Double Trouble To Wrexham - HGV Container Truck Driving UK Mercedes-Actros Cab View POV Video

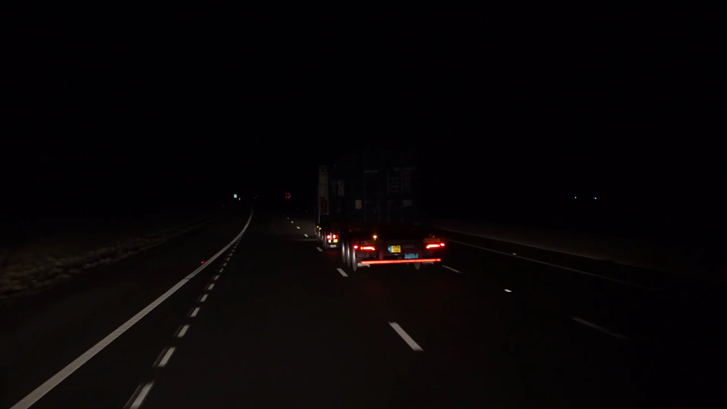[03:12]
Let's get going to Wrexham. Passing in Wrexham Industrial Park, which is just outside of Wrexham actually. B&Q, Cocker. Could have gone round me. There was plenty of room, so I made sure of that.
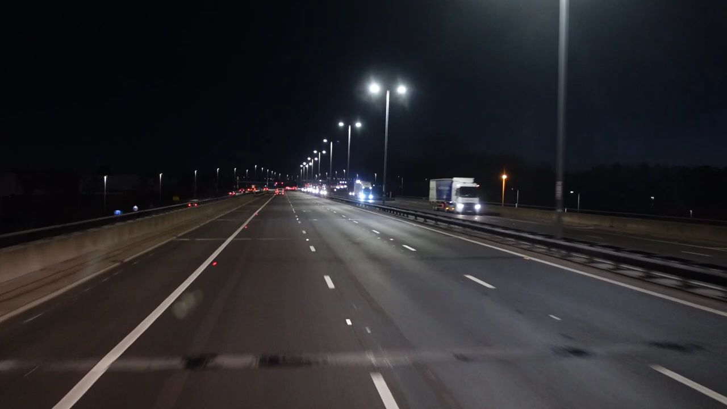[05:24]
I don't know what part of the town this is, Birmingham-ish, I lump it all together. I don't really know Birmingham that well. But, I've known the suburbs and the way round, you know, the bits round it. But those of you that know, you know where I am. Still on the M5 at the moment, about to join the M6.
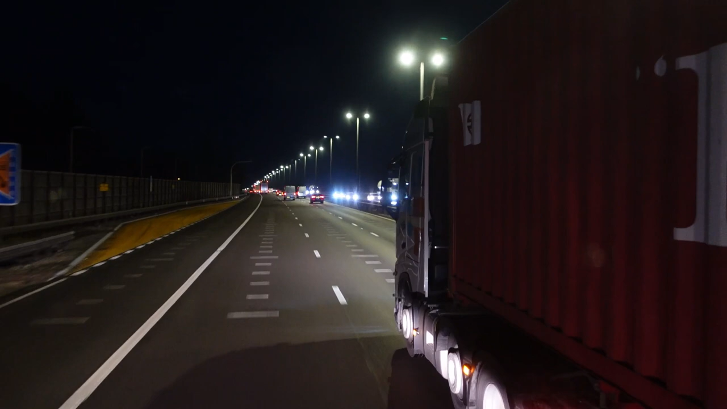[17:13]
Lose too much momentum, and I don't want to start the bloke up behind me just because of his poor time. Yeah, just cutting in front of me, leaving me 36 foot between me and you.